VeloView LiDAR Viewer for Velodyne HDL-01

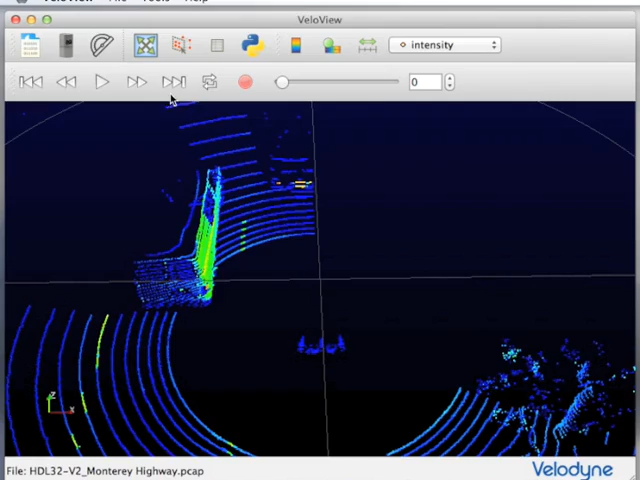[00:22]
Once loaded, data is viewed as frames where each frame is segmented by one sweep of the LiDAR sensor.
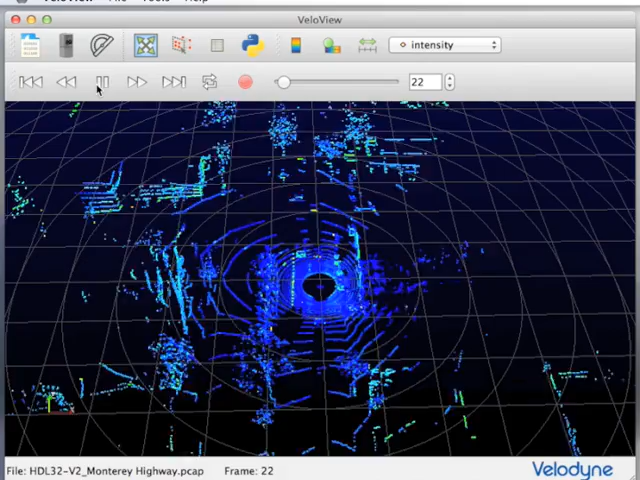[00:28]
The user can control the 3D camera either for a static view of the scene or for live video playback.
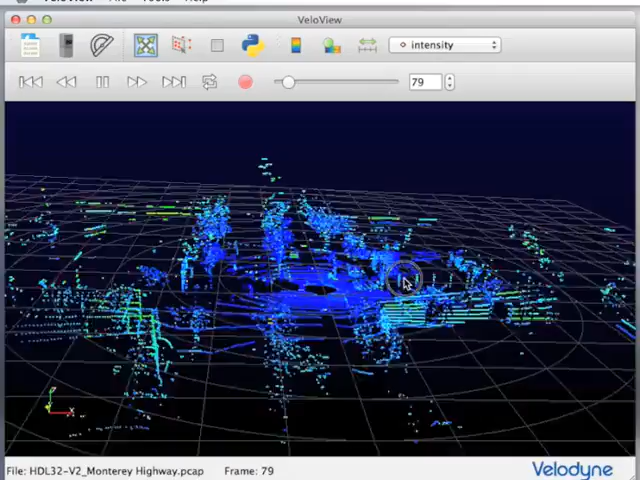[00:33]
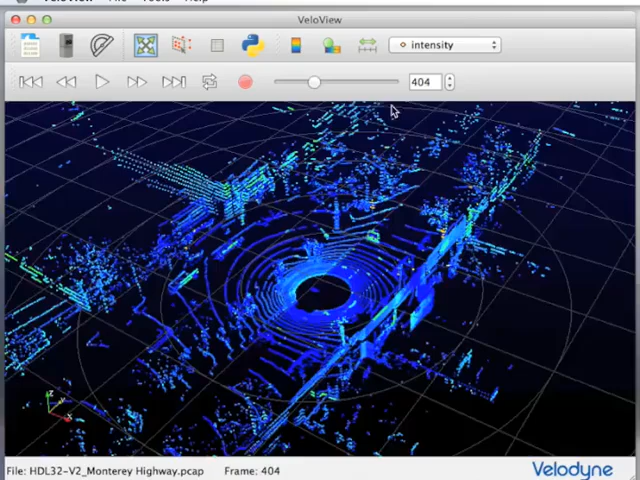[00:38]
In addition to the 3D position of LiDAR returns,
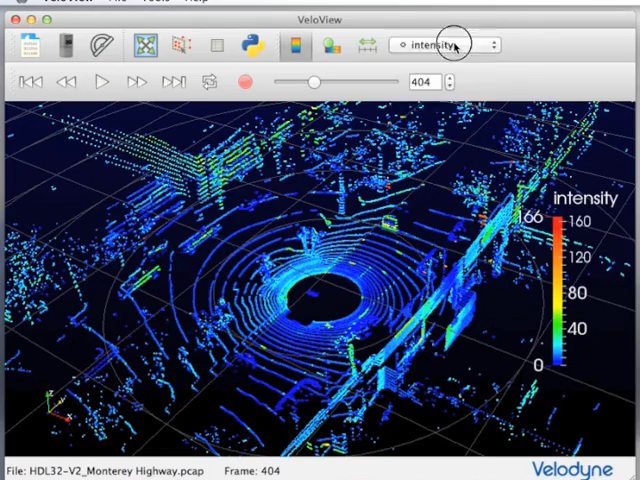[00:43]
users can view multiple channels of information, including intensity of return, angle of return,
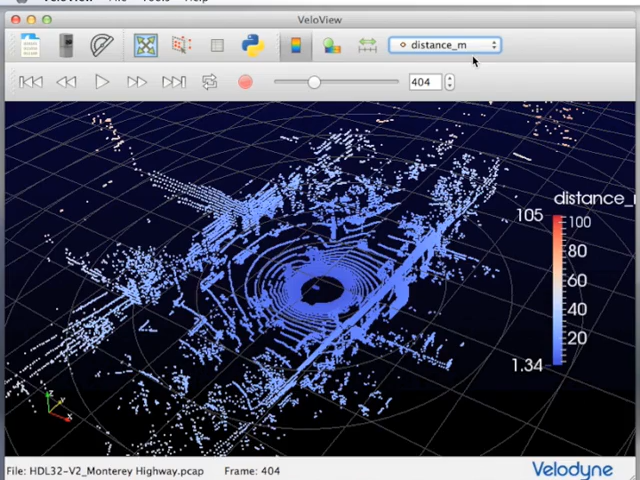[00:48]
distance in meters, as well as laser ID producing the return,
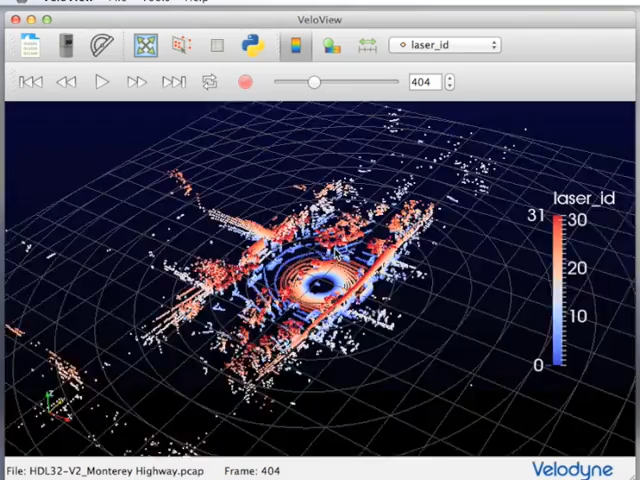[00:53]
and timestamp associated with the acquisition.
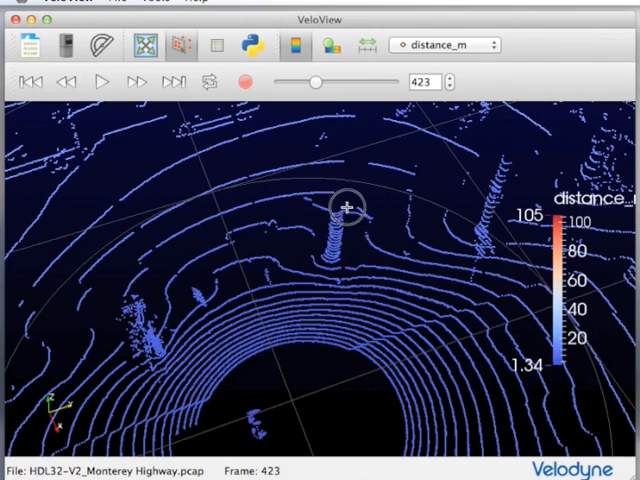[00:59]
Users can select subset of the point cloud data, as well as view the point cloud data in spreadsheet format, including 3D positioning and all associated attributes of each point.
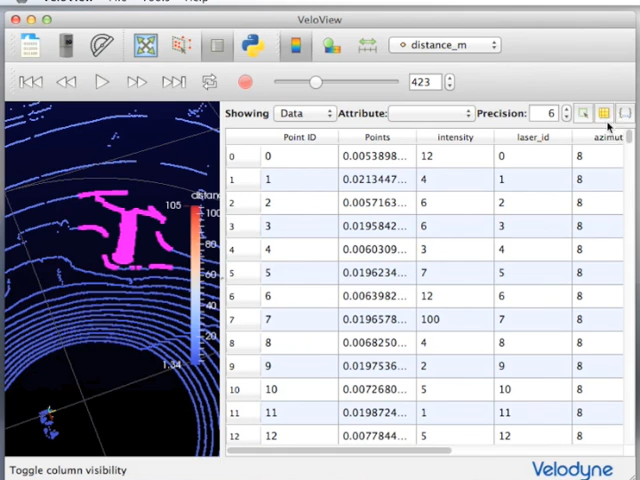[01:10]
VeloView supports export in multiple different formats,
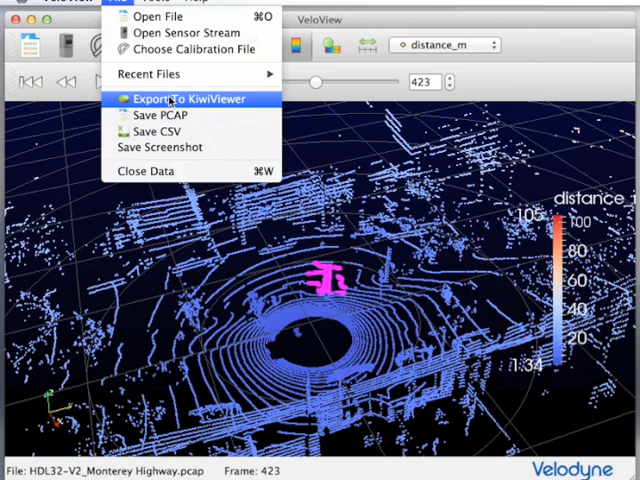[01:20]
including export to KiwiViewer, a mobile application for 3D visualization.
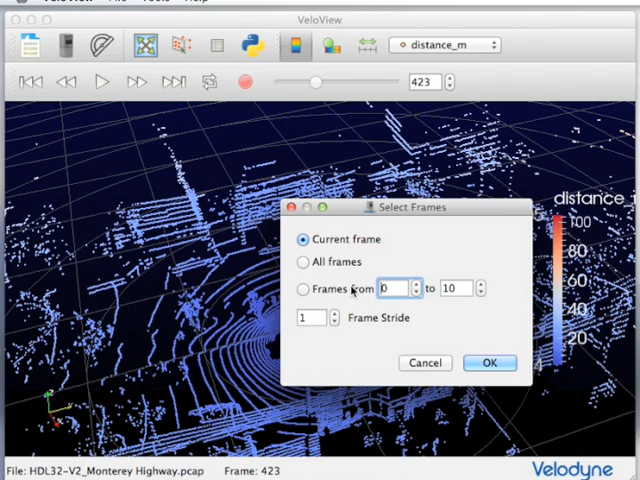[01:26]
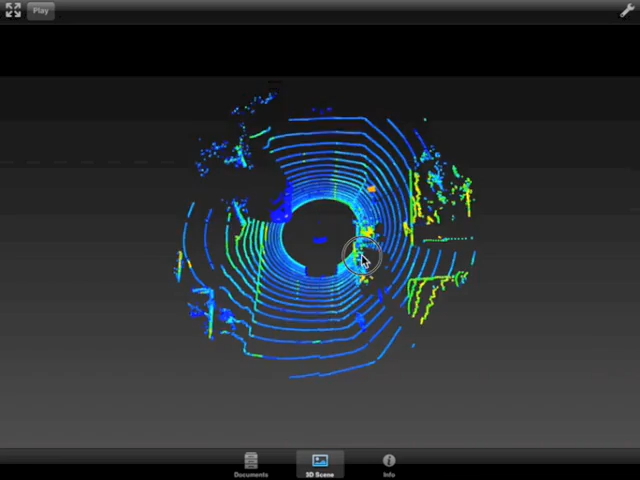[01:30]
KiwiViewer, available in the Apple or Android app stores, allow the user to visualize the data on a mobile platform.